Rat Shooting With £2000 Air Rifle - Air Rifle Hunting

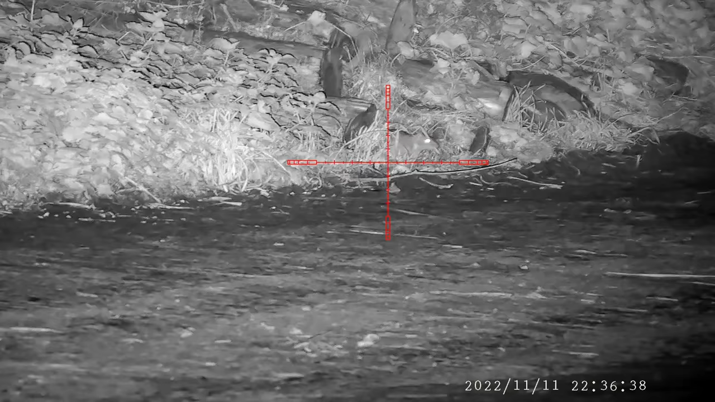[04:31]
Out comes the first rat of the evening, and he just can't believe his luck. He's only gone and pulled.
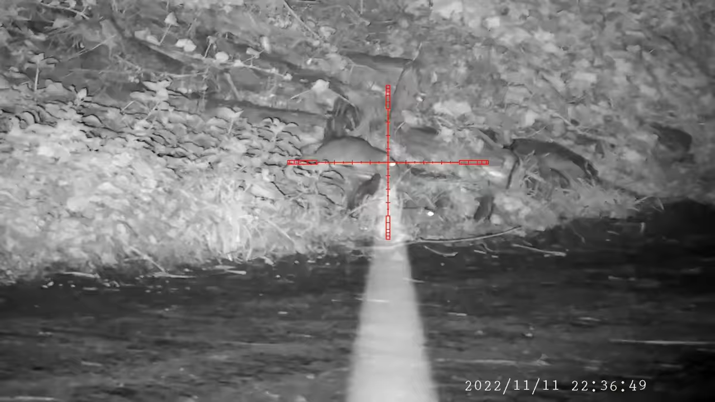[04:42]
But unlucky for him, there's only going to be one person tonight led on their back with their legs wide open.
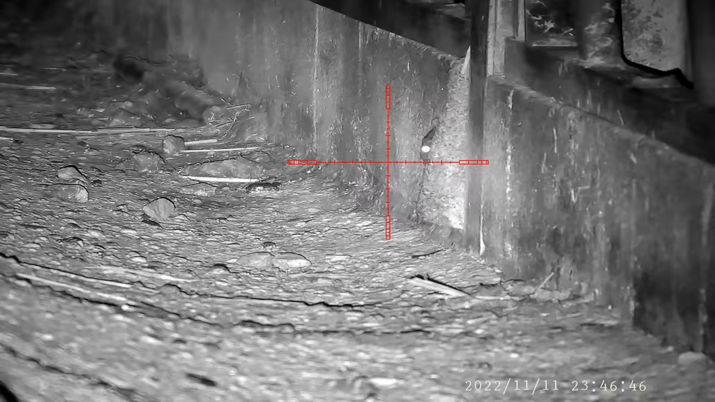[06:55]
In all my years out shooting, this is the first time I've ever seen anything like this. This rat has got himself stuck between the wall. So the only thing I could do was put him out of his misery. Later on in the evening, when we went down with the litter pickers, it took us a few minutes to get him out.
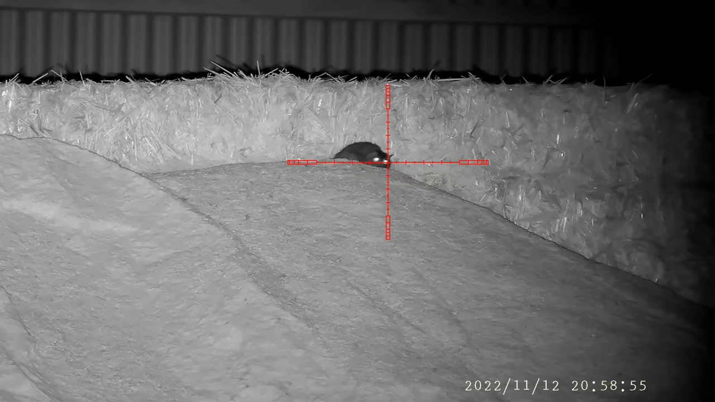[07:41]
So that's it, lights out. Keep watching. Keep watching. Here it comes. It's stiffened him right up.